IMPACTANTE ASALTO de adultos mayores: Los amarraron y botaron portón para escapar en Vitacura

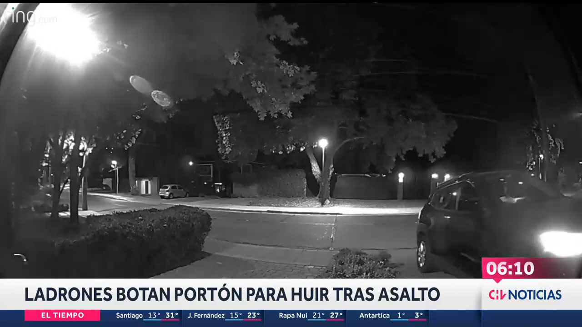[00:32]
las 23 con 30 horas de este día domingo, cuando estaba en un matrimonio, adultos mayores, la víctima, el dueño de este domicilio de 80 años, su esposa, estaban allí en la casa. Y es cuando ingresan estos sujetos que llegan en una camioneta, una Ford F-150, la ponen marcha atrás. Y en ese sentido es que suben el muro,
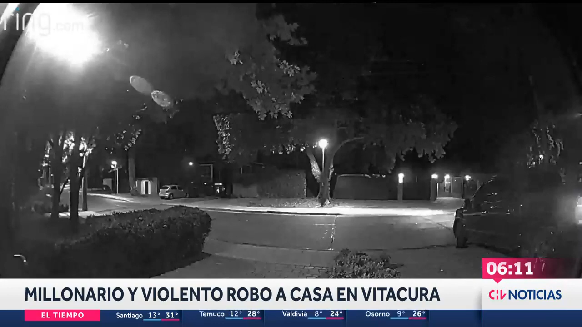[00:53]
el muro perimetral, ponen unos troncos para no pincharse las manos con estas púas que están en el muro. Finalmente ingresan allí al patio posterior y luego de eso al patio delantero bendigo.
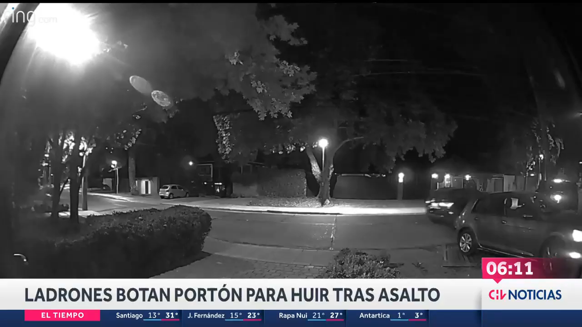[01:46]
Un auto, un Volkswagen, también una camioneta. Lo que hacen, botan el portón allí.
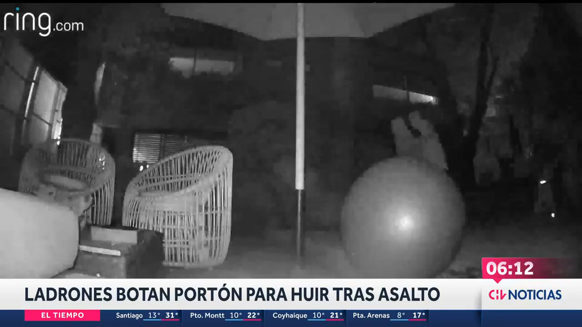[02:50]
No sé si te diste cuenta en el video cuando botan el portón, ¿cierto? Y hay uno de los delincuentes que pareciera devolverse. Ahí está botando el portón. Ese vehículo que estaba afuera, me imagino que era el de los delincuentes que los estaba esperando afuera.